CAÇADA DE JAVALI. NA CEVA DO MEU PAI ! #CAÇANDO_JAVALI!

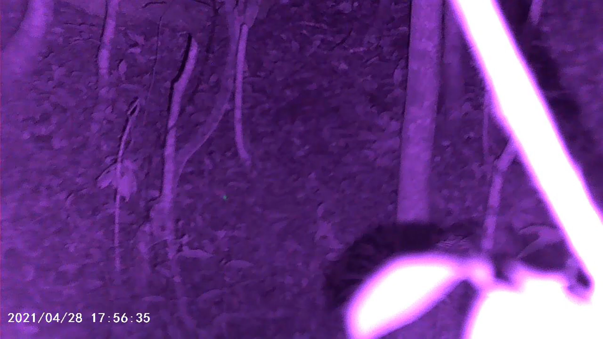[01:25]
Não sei se dá pra vocês verem aí. Ó. 6 horas já.
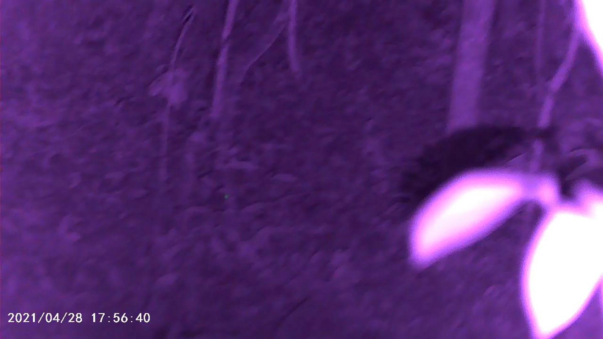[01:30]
E é isso aí, pessoal. Só pra mostrar como é que fica o pontinho do laser.
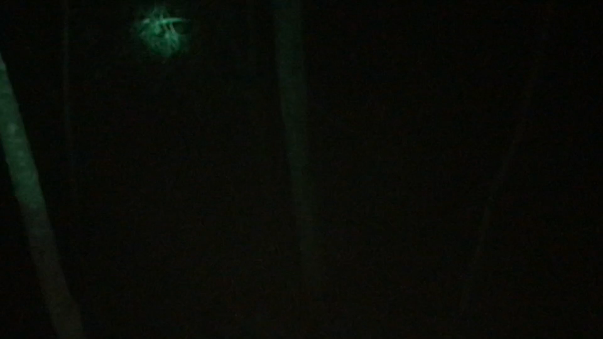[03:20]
E aqui é um barranco, ó. Mais ou menos aqui é um barranco alto. Dali de cima eles já me viram. Que fica mais ou menos na minha reta.